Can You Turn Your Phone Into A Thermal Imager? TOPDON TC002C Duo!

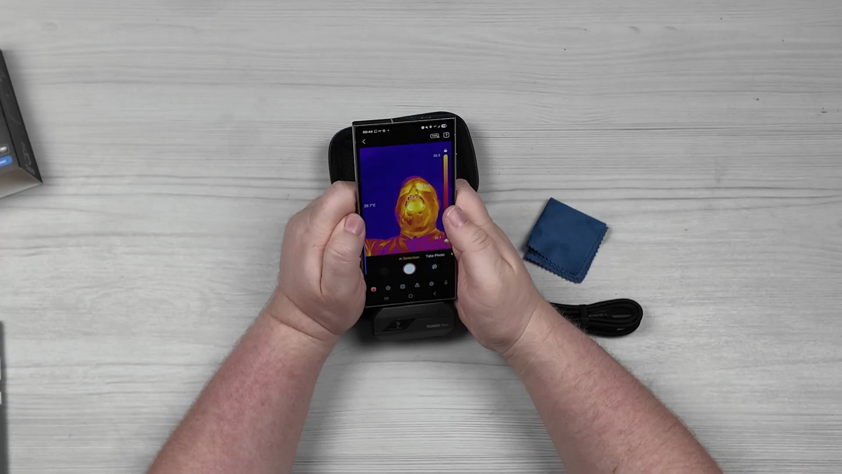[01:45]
Got my hand here and it's giving a temperature reading of 34.1 degrees Celsius.
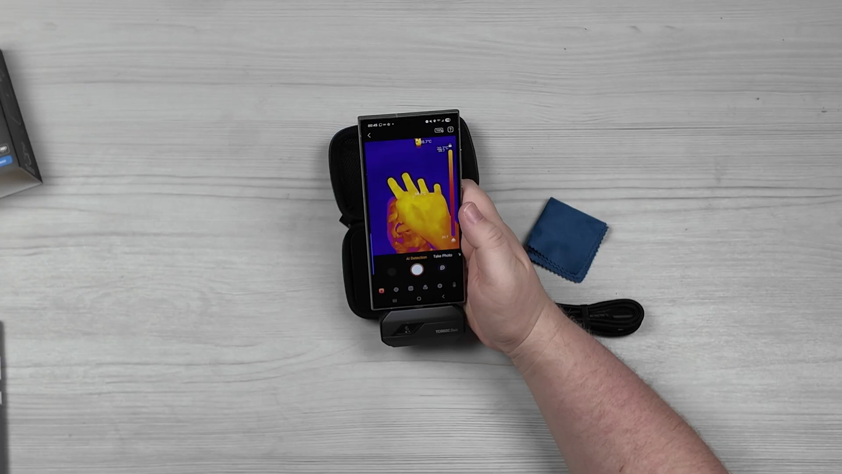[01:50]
Room temperature is about 20 degrees.
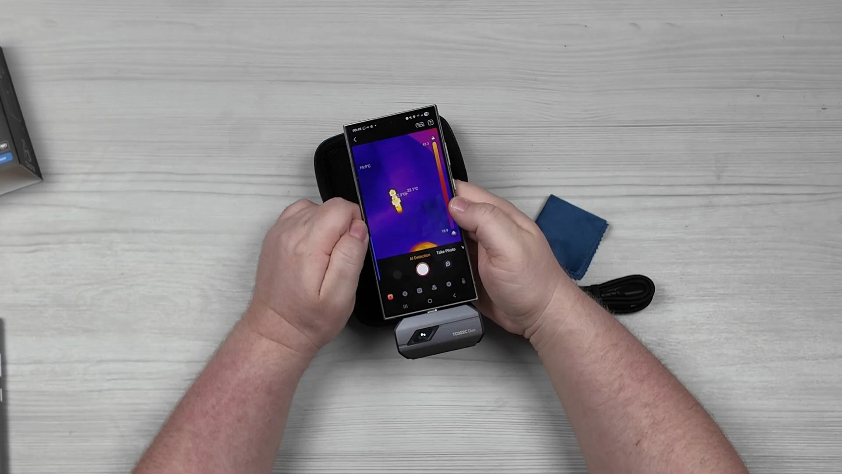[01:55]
There's my camera pointing down at you guys saying 42
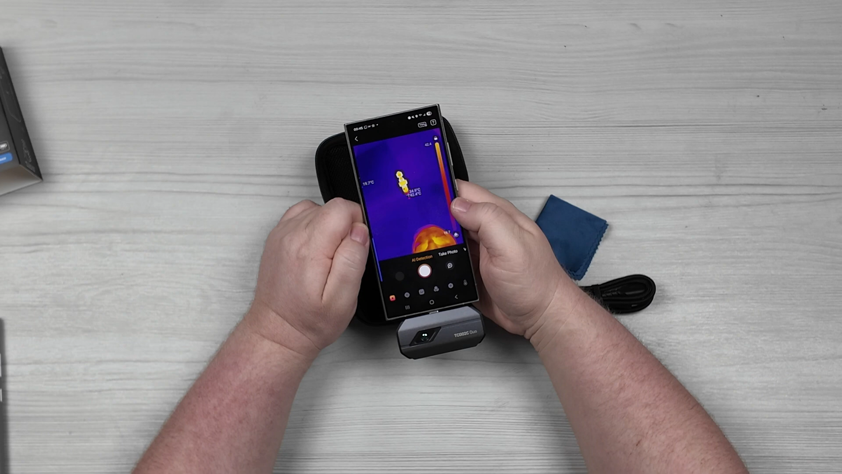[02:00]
degrees Celsius back to me 28 degrees Celsius.
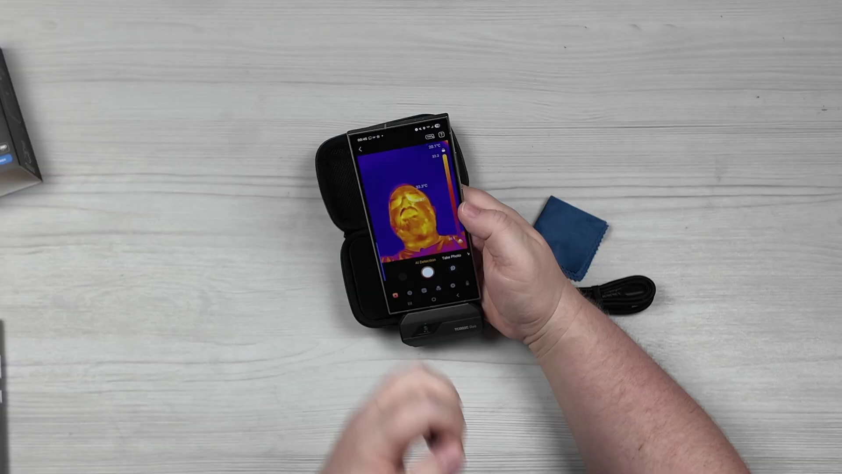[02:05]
Now can we change that from Celsius to Fahrenheit? All right. So yes, we can change it to Fahrenheit.
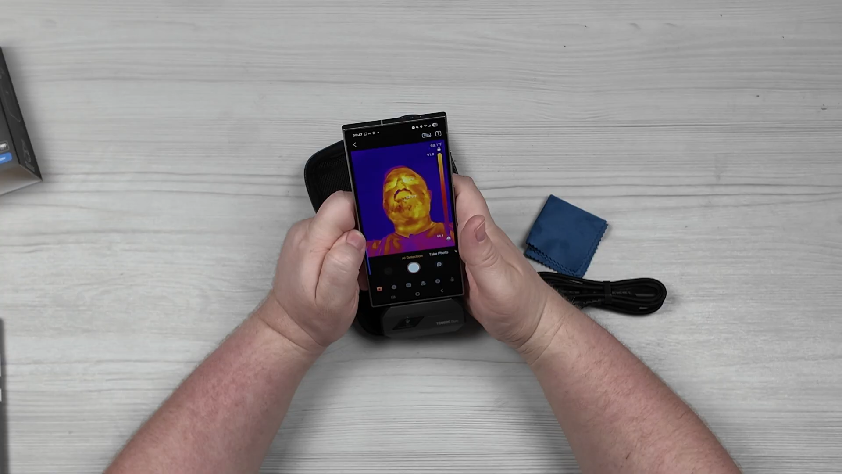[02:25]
Now we're working with numbers that I know what they actually mean because I am not a Celsius guy.
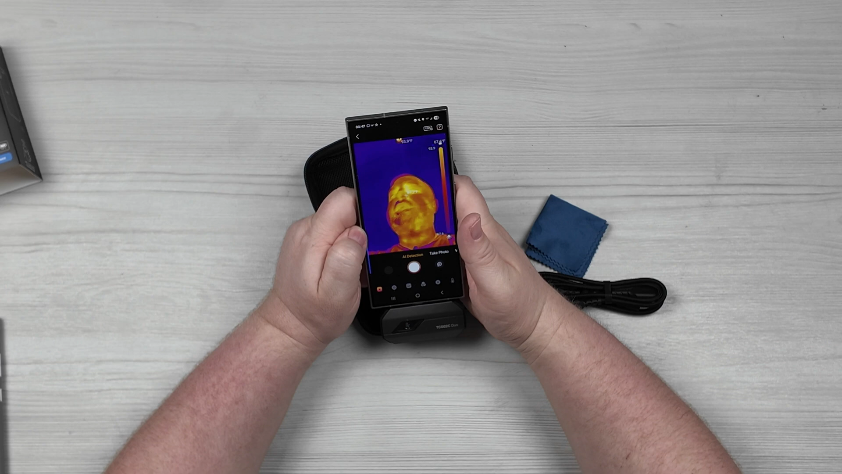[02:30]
82.7 degrees is what it's showing on my face, which I'm assuming is about accurate because it's not checking my internal temperature. Check this up here. Showing my camera is running a little warm.
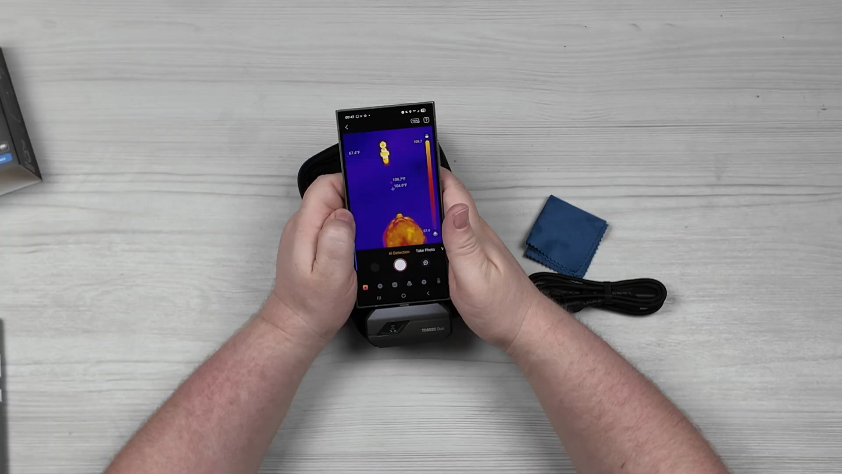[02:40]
Let me put my hand on my camera. That's accurate. My camera is definitely a little warm right now. All right. So it seems like this thing works pretty good. I'm surprised. I didn't think it would.
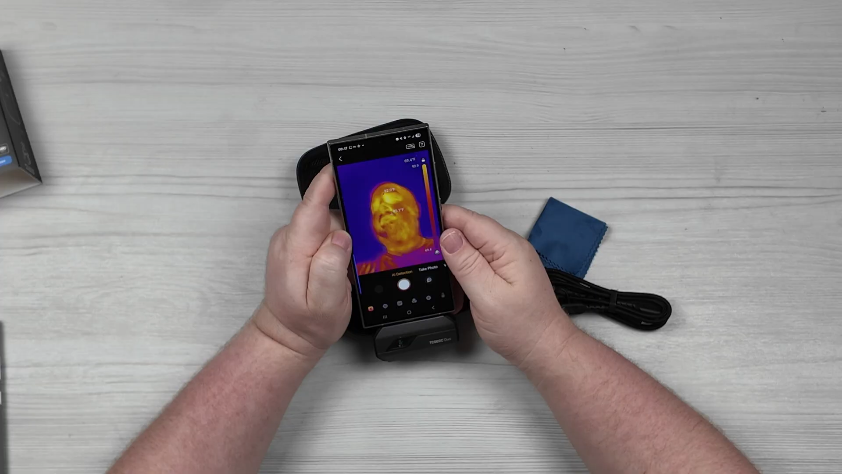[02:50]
Now I've got it pointed this way. Let's see if we can pull it out and turn it around.
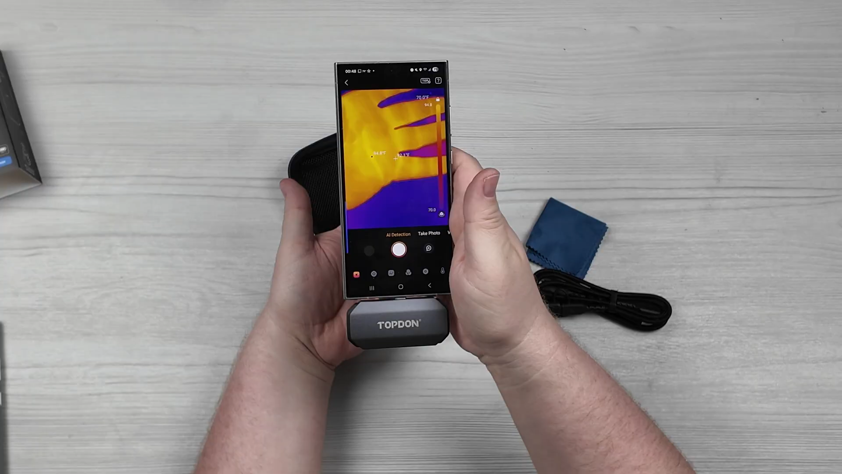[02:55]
And yeah, so it works either way around. Now, additionally, you can hook this up to your computer if you would like to and not just your phone.
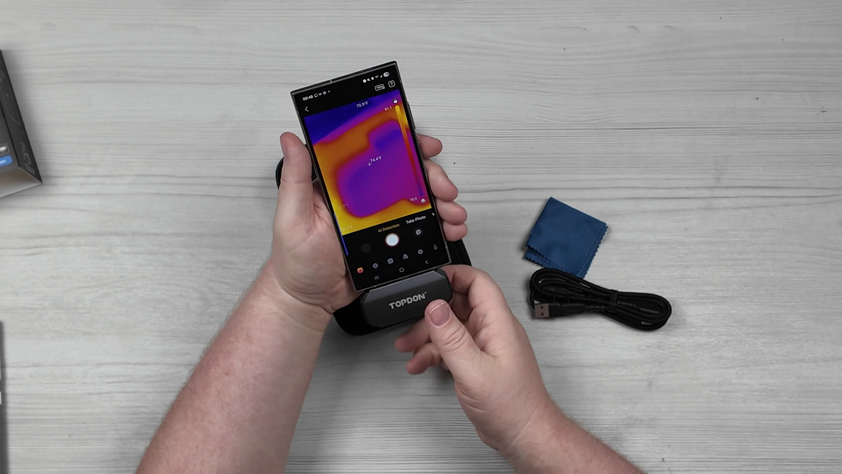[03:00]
So I'm assuming that that means you can connect it to different phones, whether it be iPhone, Android, probably going to be able to work on your tablets as well. And then additionally, it's going to be able to work on your computer. So I'm actually, I think this is pretty cool.
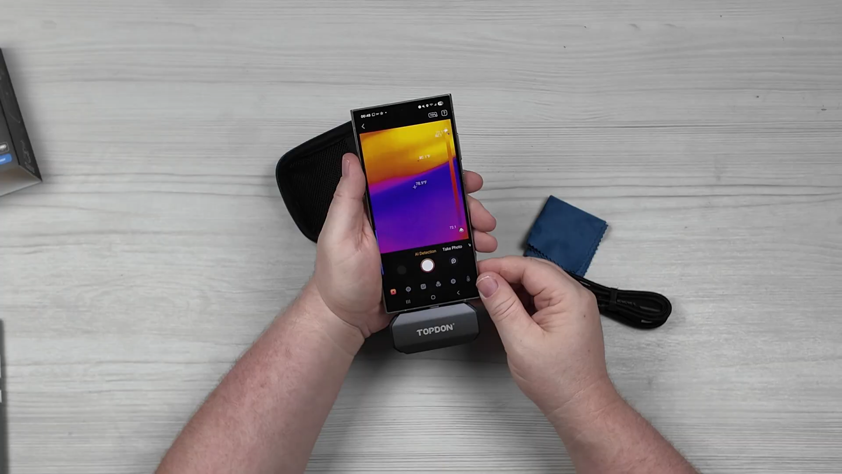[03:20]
So yeah, if you're wanting a thermal imaging device, whether that be just to goof around with or to use, I know a lot of mechanics use these for jobs. Go ahead, check this one out. These guys right here, top down.